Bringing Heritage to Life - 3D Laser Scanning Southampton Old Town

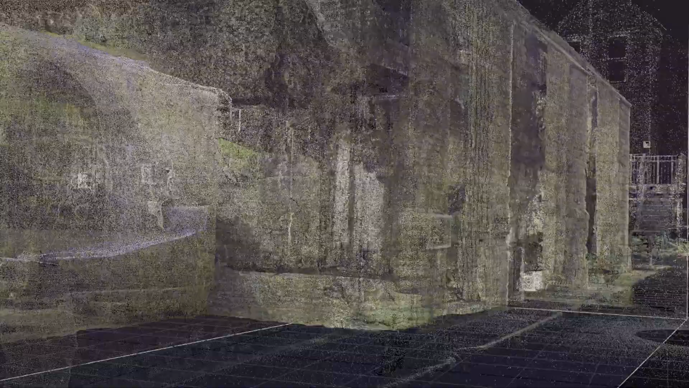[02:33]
The system also measures the laser illumination of each of these
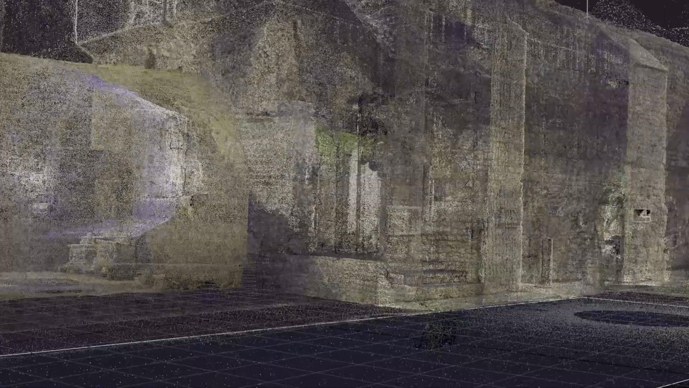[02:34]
data points using high dynamic range imaging providing even more detail.
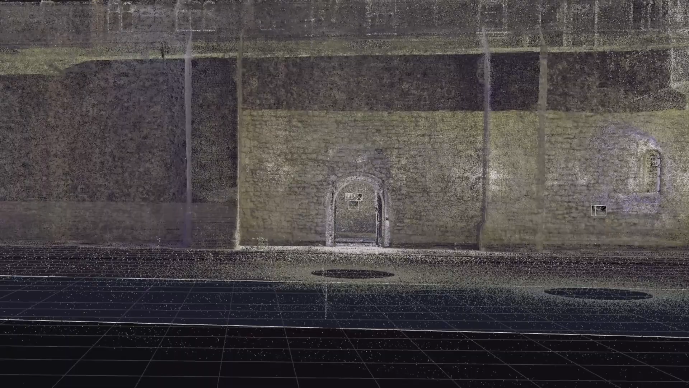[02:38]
This point cloud data can then be converted into a
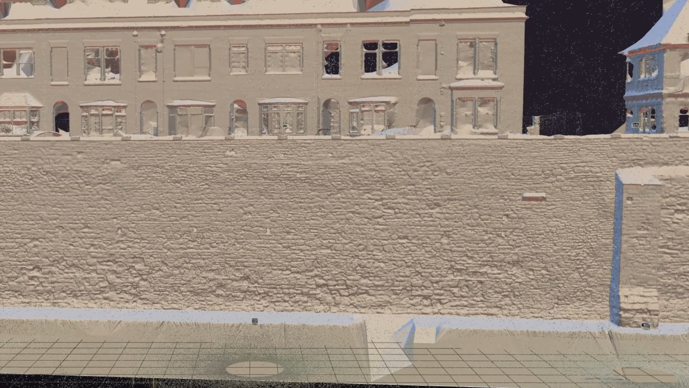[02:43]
3D mesh model which can be archived as an accurate record of the state of that building at the time of recording.